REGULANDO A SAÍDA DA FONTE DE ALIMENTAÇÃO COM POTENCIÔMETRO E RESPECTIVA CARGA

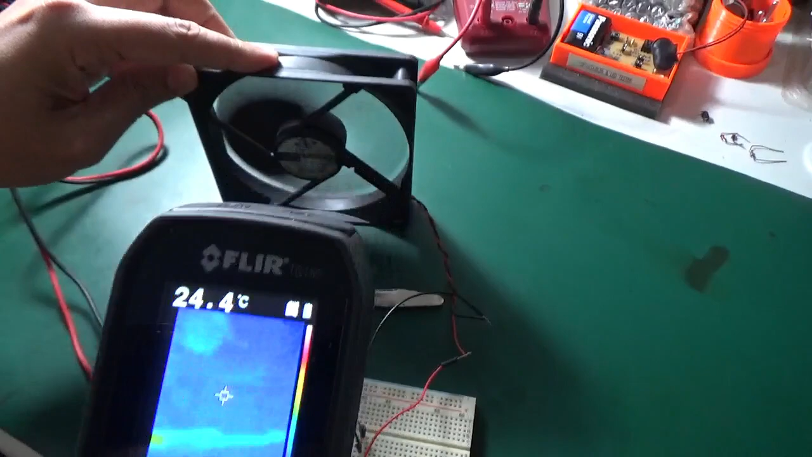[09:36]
On screen: spot 24.4°C
E olha aí, ó Tá lá O ventilador tá frio, ó Olha lá, ó E aqui Vamos ver o circuito Aqui Diretora, mostra aqui
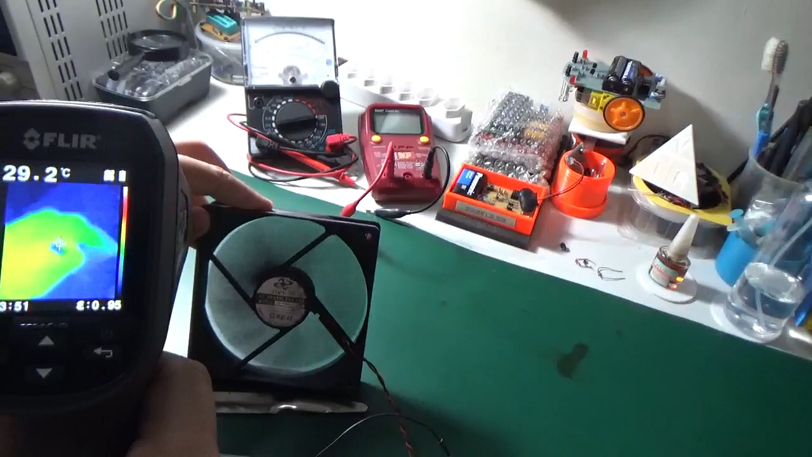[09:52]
On screen: spot 29.2°C
Ó, minha mão aqui, pessoal Ó, mais quente Amarelo O ventilador em si Tá frio E olha, ó O transistor também, ó Chega perto, diretor Também frio Olha lá,
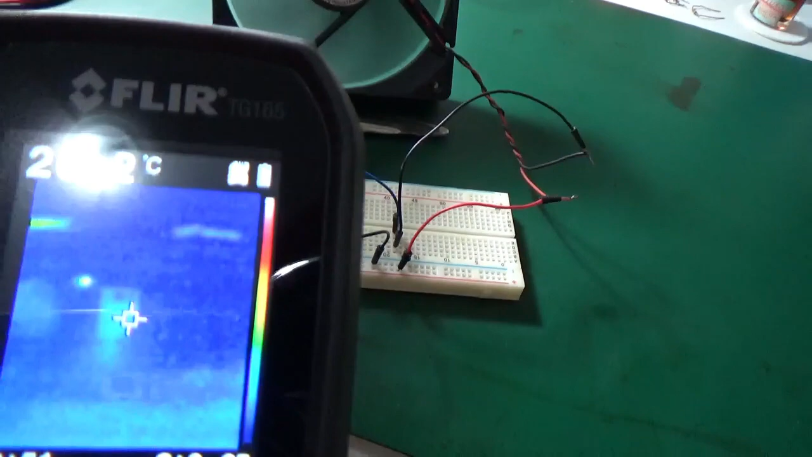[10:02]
pessoal Só um pouquinho quente Mas é muito frio até 25 graus Olha lá o ventilador
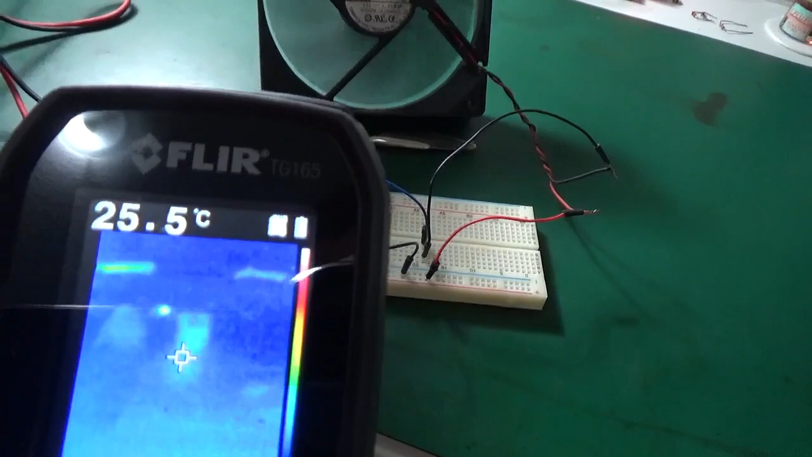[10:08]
On screen: spot 25.5°C
A diferença pra lâmpada Que tá ali,
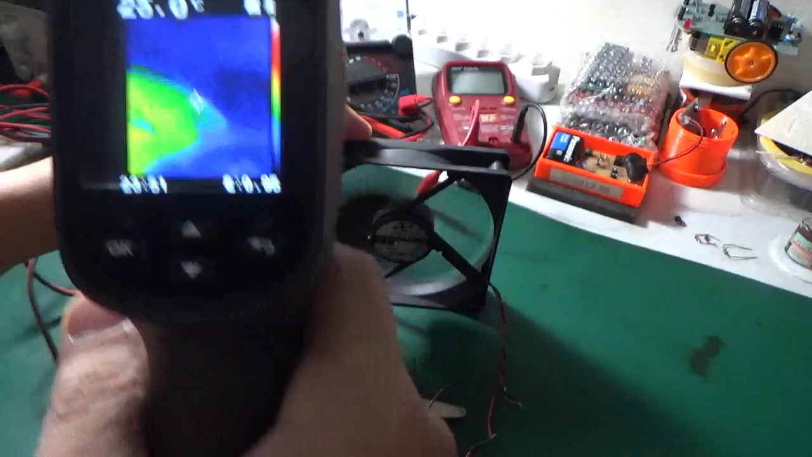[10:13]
ó Olha lá, ó Olha lá Pessoal,
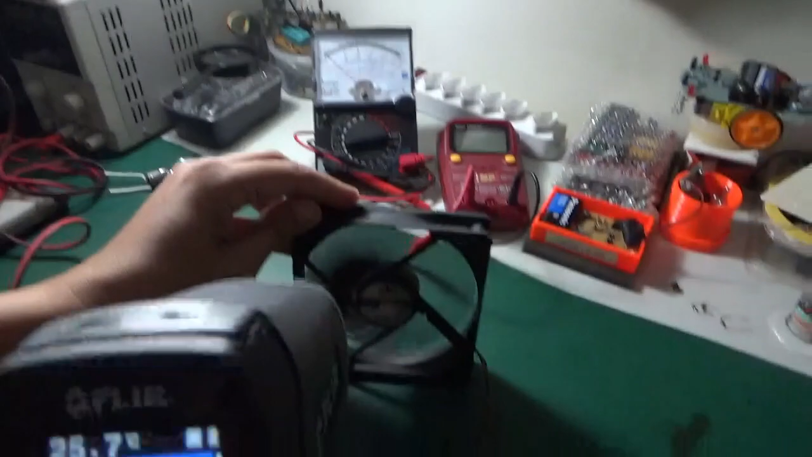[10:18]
ó Então, muito show Temos o ventilador Funcionando aqui, ó Minha mão
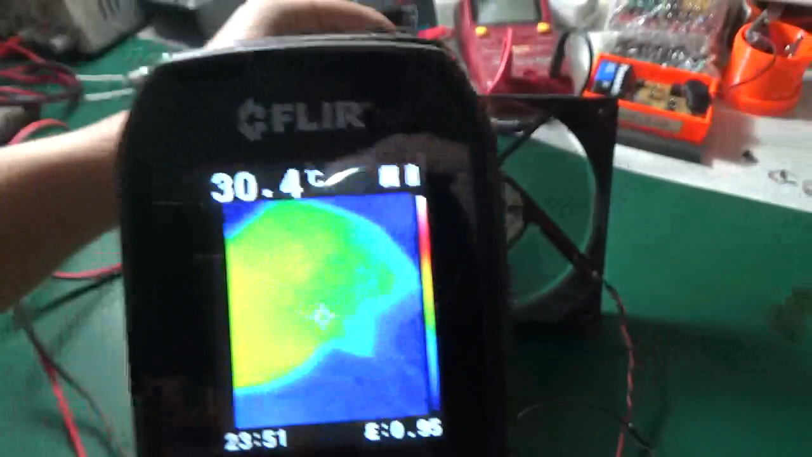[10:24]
On screen: spot 30.4°C
Sai dela Tá aqui, ó E é isso aí